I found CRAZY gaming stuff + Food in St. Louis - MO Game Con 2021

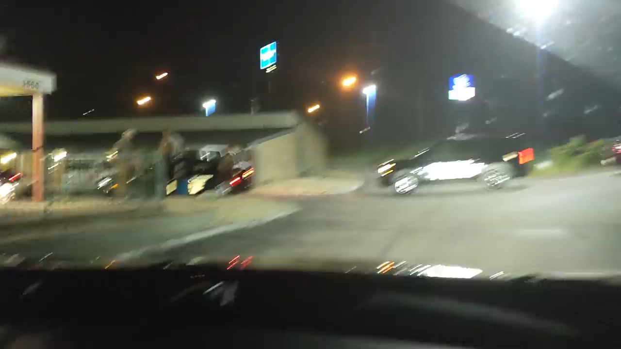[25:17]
Peter's like... And people cuffed on us. St. Charles County doing their fine... They're St. Charles Finest.